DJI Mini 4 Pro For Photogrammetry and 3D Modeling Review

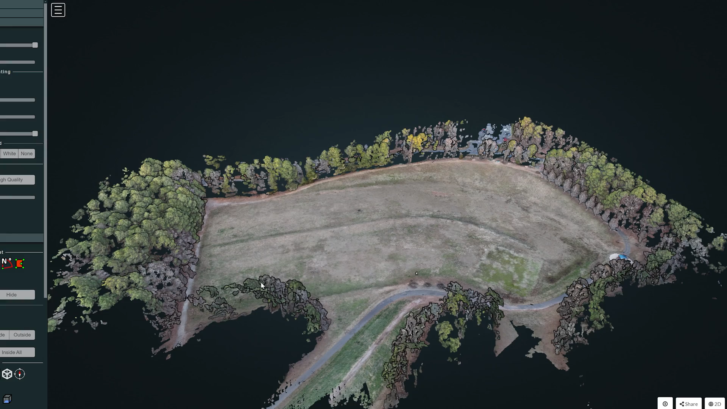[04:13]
So I went through and I flew two other areas that I don't actually have video of me doing it. I flew this park nearby. That's really nice. And I went through and did this with only the free version of waypoint map.
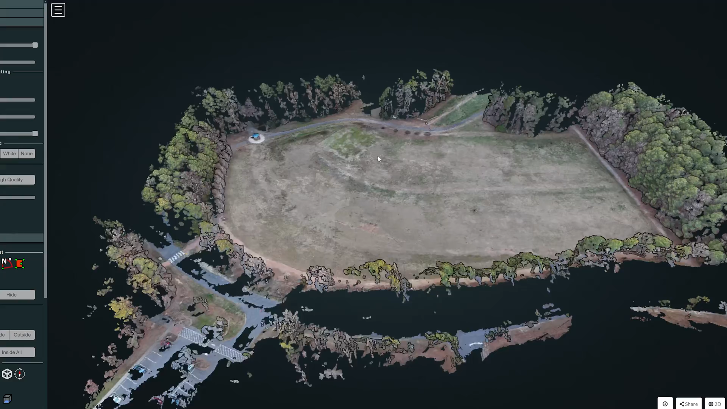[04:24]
So this is everything that you could achieve fully automatically.
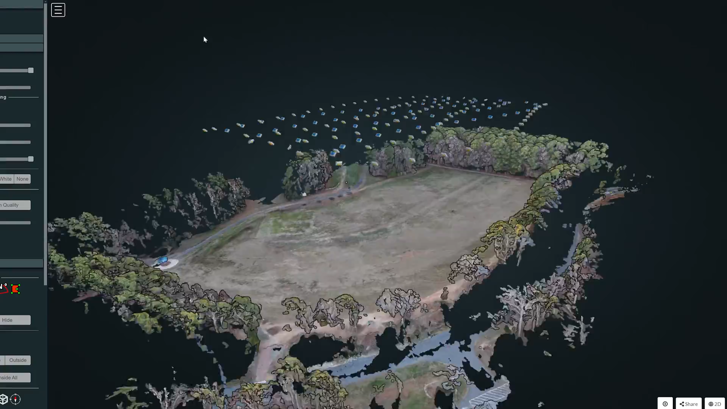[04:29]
And this was, as you can see, flown with the free version above.
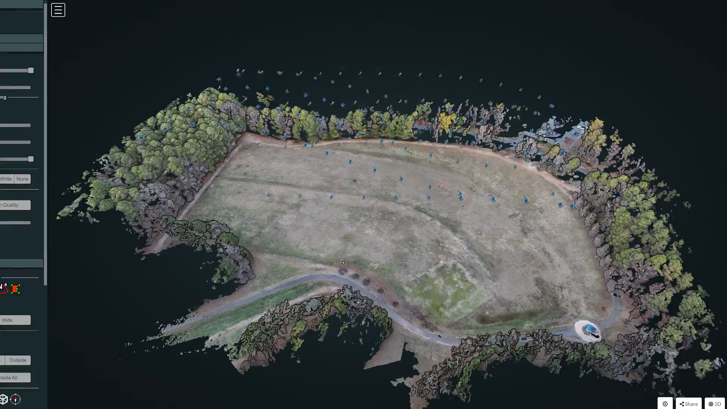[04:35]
A couple of things that I find very interesting, though, was just the resolution and depth of resolution on this.
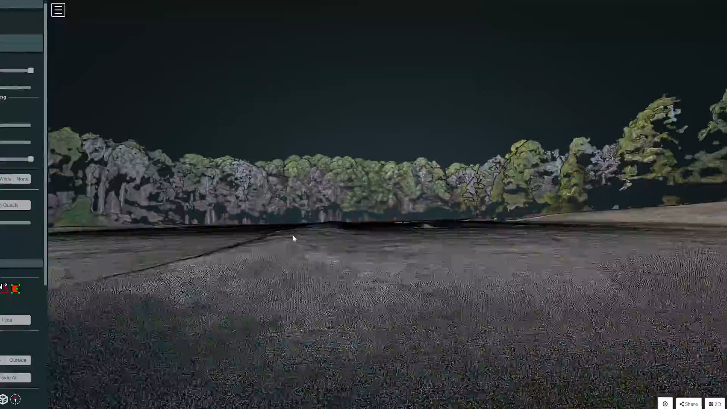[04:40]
I think they like a pipe down here or something. And this is where I was standing. So that's a little messed up.
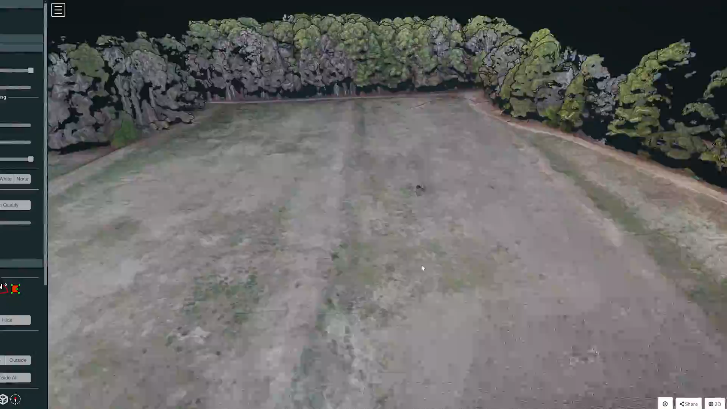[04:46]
But overall, you can see that there is some pretty clear defined ground.
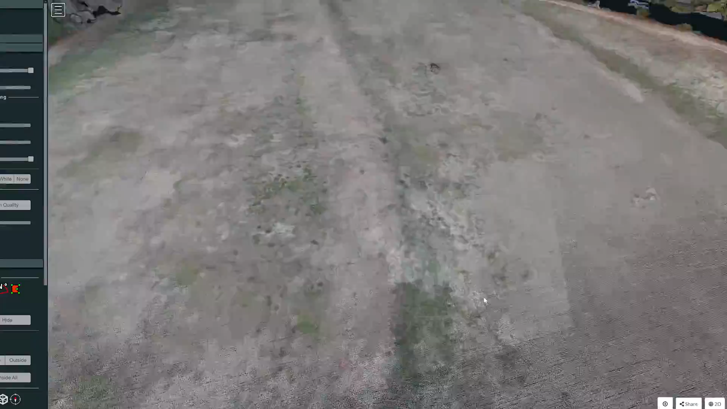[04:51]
The resolution is pretty nice. There is some pretty clear details about like the different spots of grass. And also, there's like a manhole cover here. You can see and you can actually make that out really well.
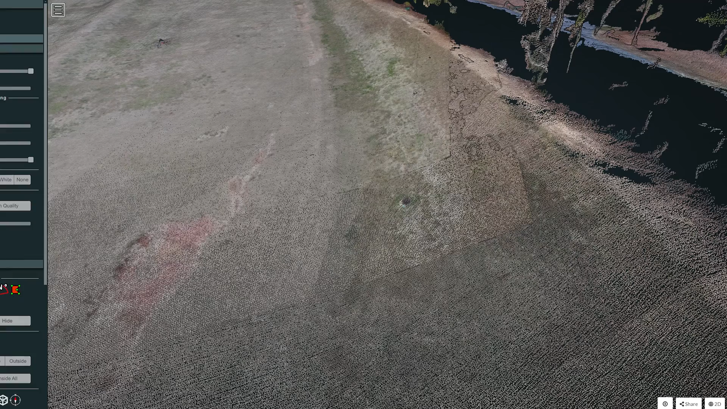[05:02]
If we set this up to make the model, you can actually see very nicely just how well this looks.
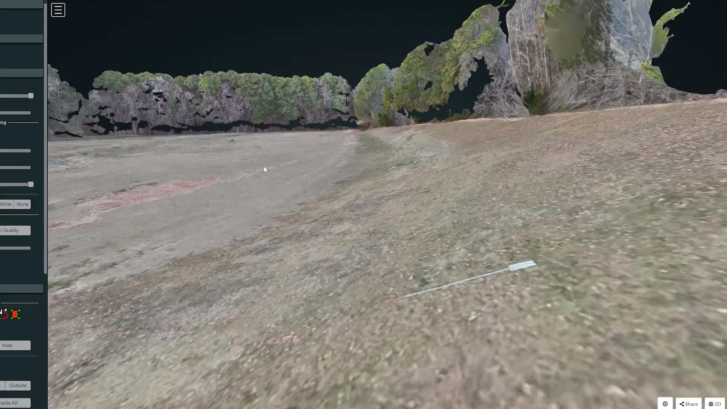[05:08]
It looks pretty much indistinguishable. Looks very nice, except other than my liked stuff here.
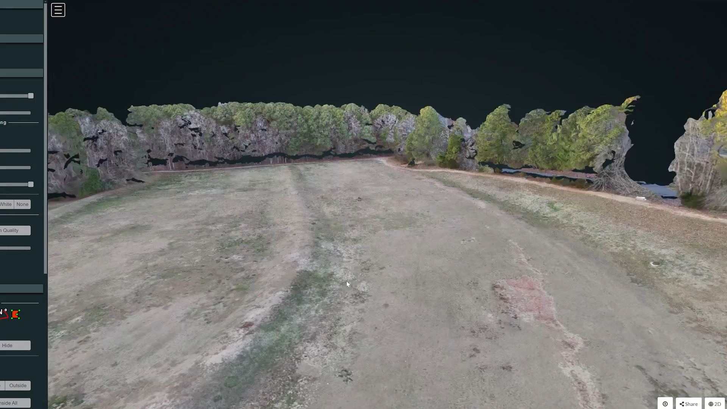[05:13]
And obviously, the tree, since it's the middle of winter, is not the best time to be doing photogrammetry.
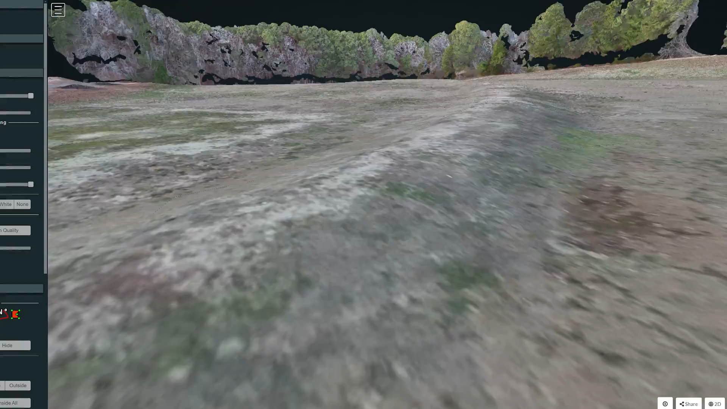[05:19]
But overall, this ground definitely looks looks a little bit better with the points. But overall, really, really solid across the board.
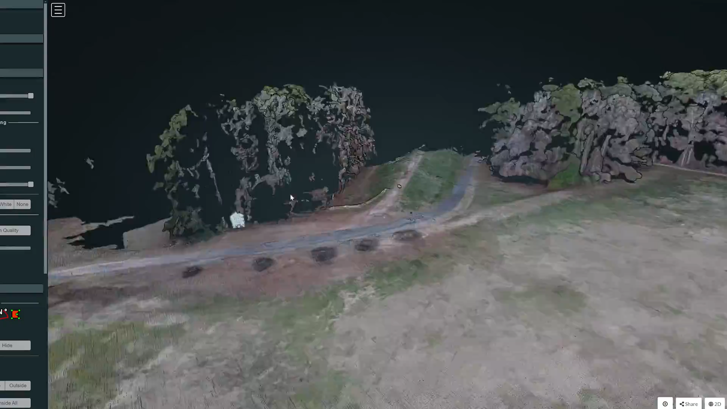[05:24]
I don't think I see anything too crazy, but definitely a great model in terms of just mapping.
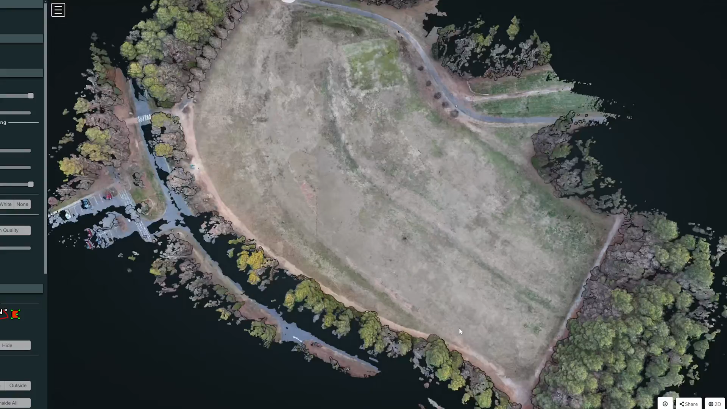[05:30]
And obviously, even the trees came out pretty well.
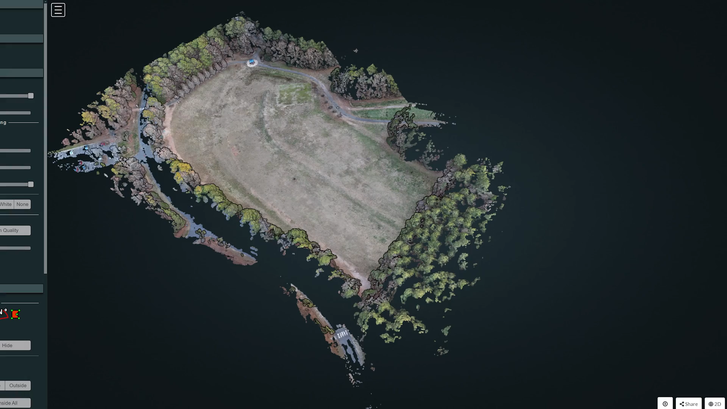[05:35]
But then again, if you look at the cameras, didn't fly too much over them. But again, usually doing this in like when there's leaves on the trees would be a little bit better in terms of collecting those.
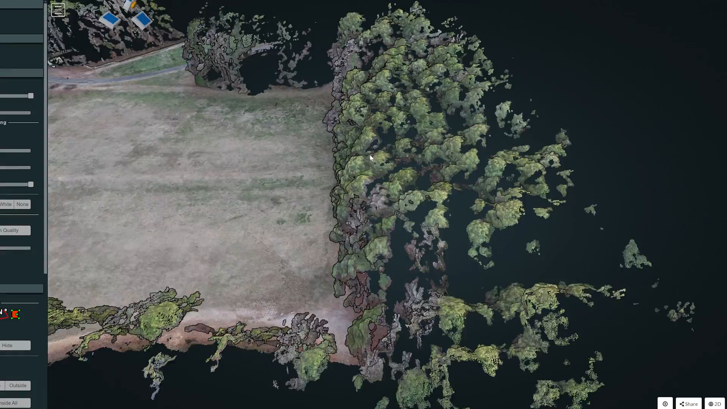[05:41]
But I think I flew this at 60 meters high as well. And it did a good job with kind of what I covered. So next up is this community center that's nearby.
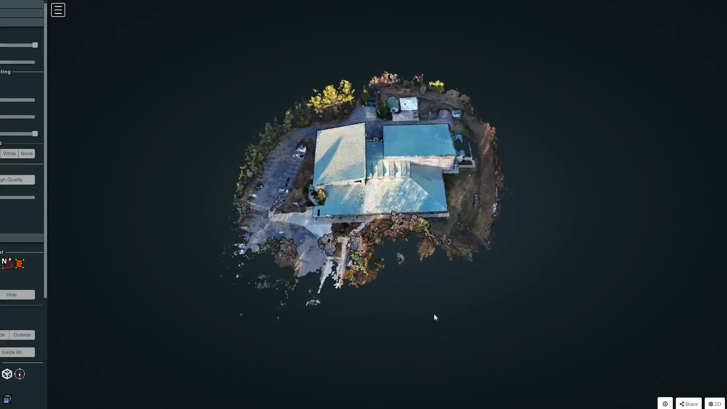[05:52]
I did this in sunset. So it was a little rougher. And as you can see, if I turn on the camera view, you can see I did just two concentric circles.
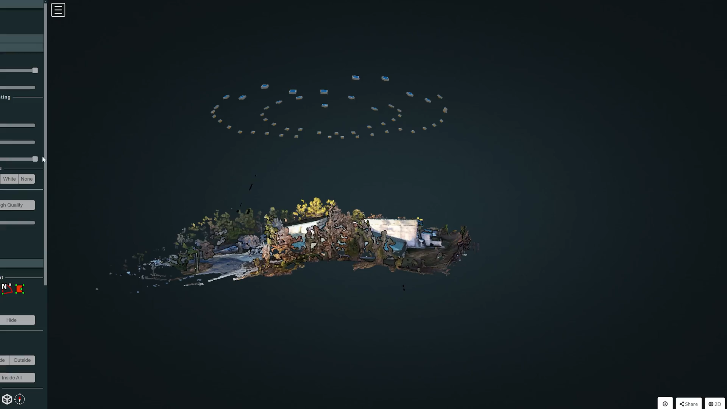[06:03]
And as you can see, that looks real like the amount of photos for what you got is pretty insane,
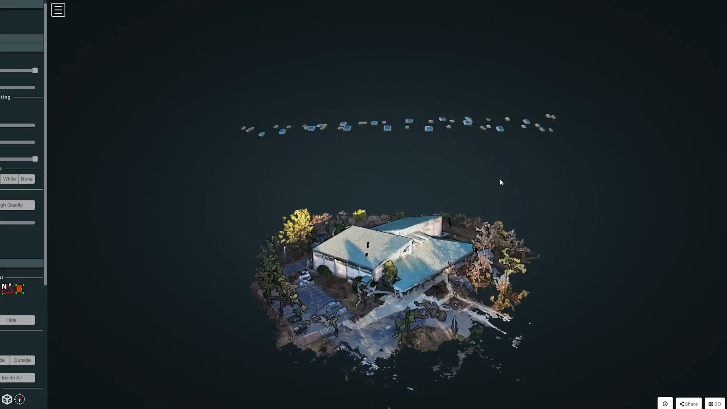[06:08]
especially when you look at like that's realistically like under 50 pictures. So I did this in 48 megapixels as well.
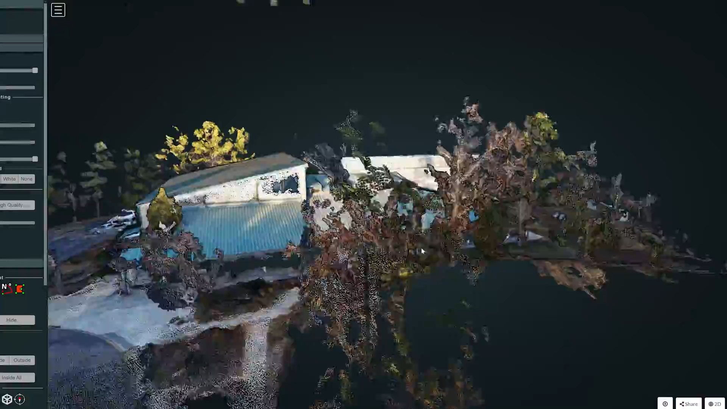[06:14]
And as you can see, one of the things that I thought was really interesting was just how detailed and well the roof came out.
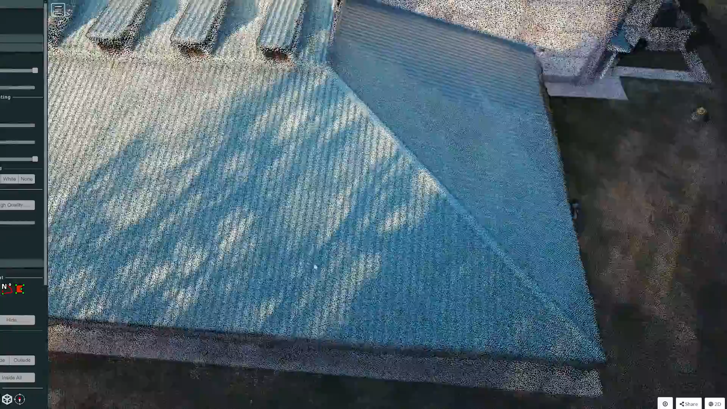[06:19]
Obviously, when looking at the cameras and stuff, I didn't have any cameras down here.
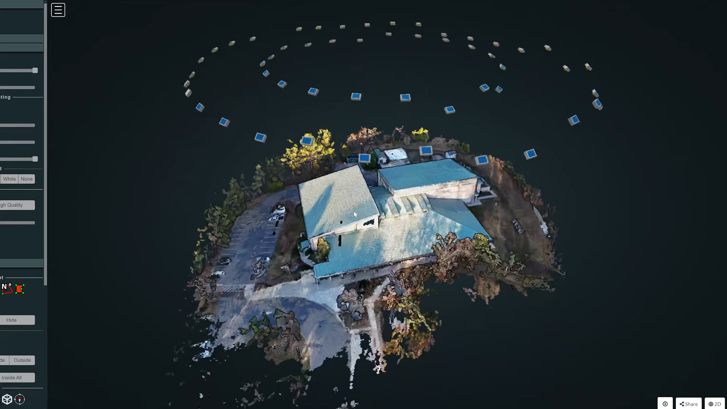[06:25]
So really, the only view that I had is like here.
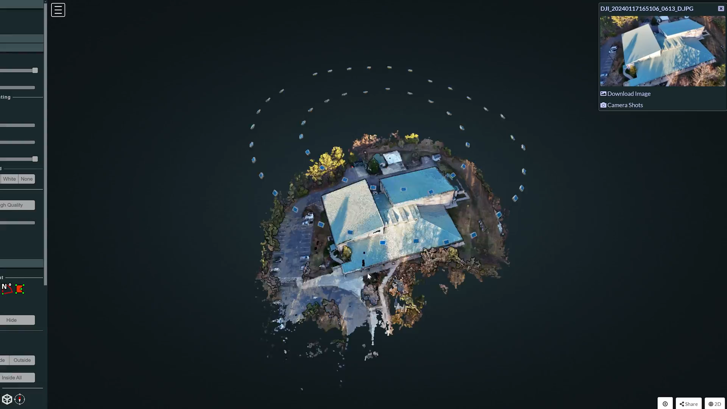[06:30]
And obviously, with that sun, that glare, there's not much that can be seen.
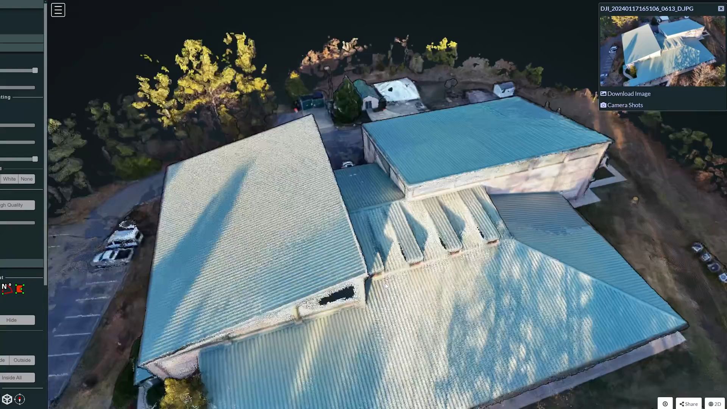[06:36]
So if you wanted to make this a little bit better, I would have flown down a little bit more.
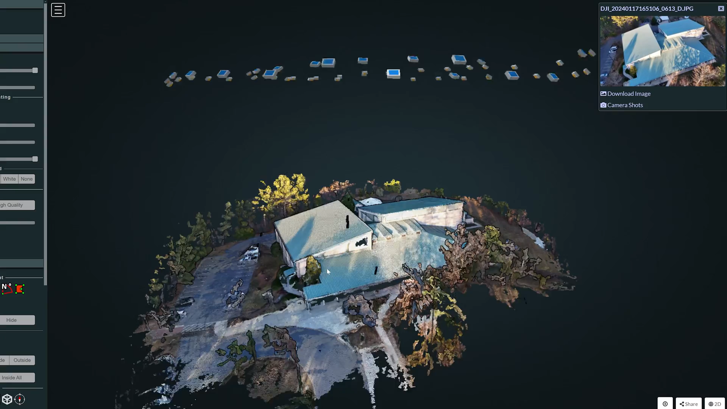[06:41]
I was able to fly out a bit farther, put another ringer out a bit farther, also have it fly down a little closer as well.
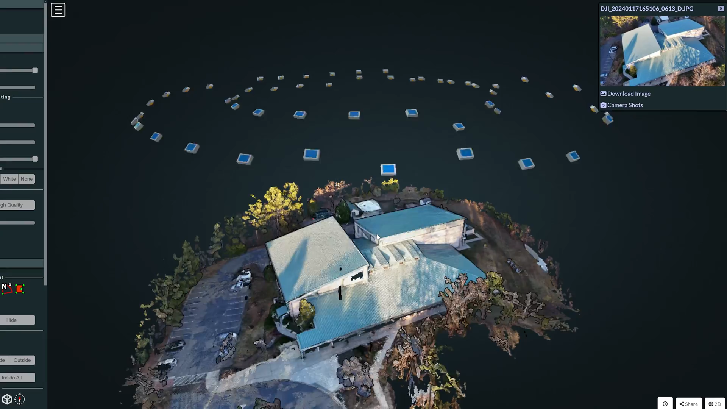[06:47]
Because I think realistically, this did a pretty solid job, but just some errors in terms of actually being pilot flying this out.
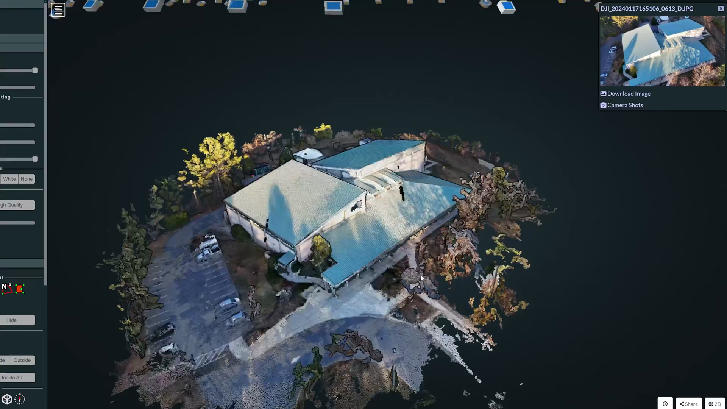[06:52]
So having some type of maybe a lower pass as well, because really anything that got like, obviously, all the cameras are, you can see that they're the stuff that's missing is realistic with the cameras couldn't see you can always fly down here,
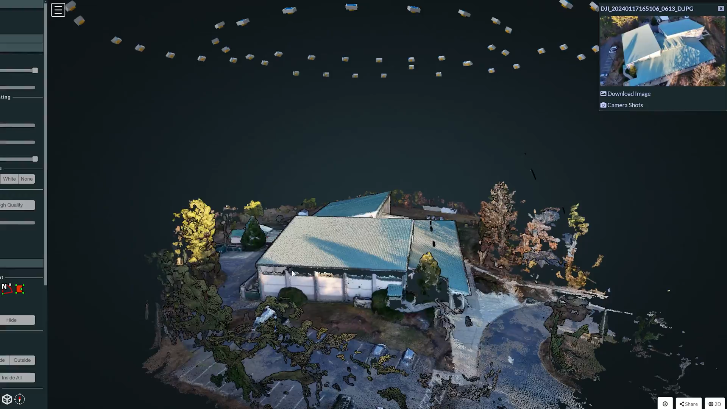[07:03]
take a couple pictures to cover, get some coverage down here as well.
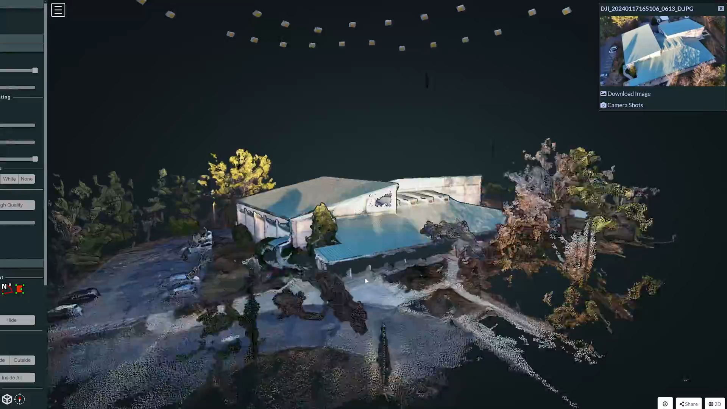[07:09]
And then there's this big overhang, that's no chance of getting covered. But overall, I thought that looked really good.
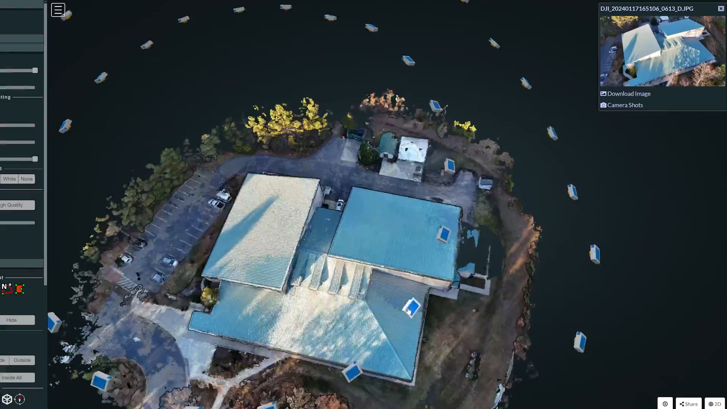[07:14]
So this one was done in the 12 megapixel camera setting.
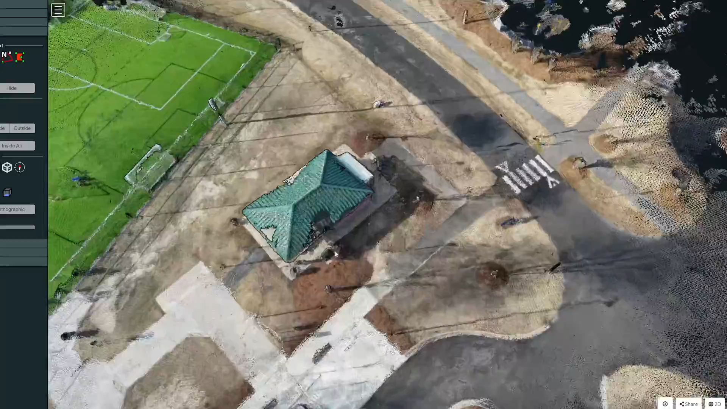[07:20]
And obviously, you're wondering, this is the center, right? And yet, there's so many problems here, you got this roof that didn't come out too well.
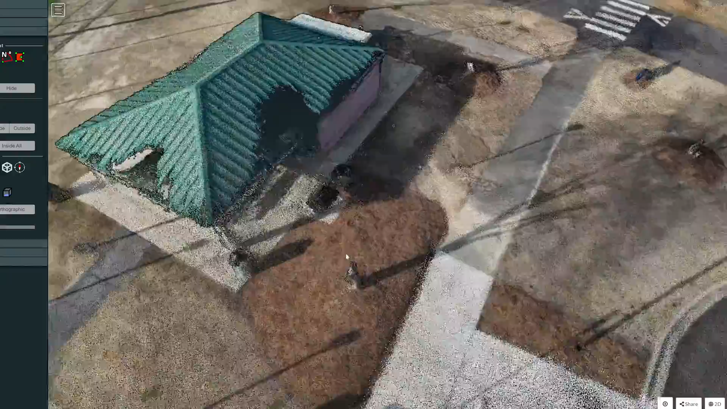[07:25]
You got this roof that didn't come out too well. You got this roof that didn't come out too well. And there's a couple issues with that.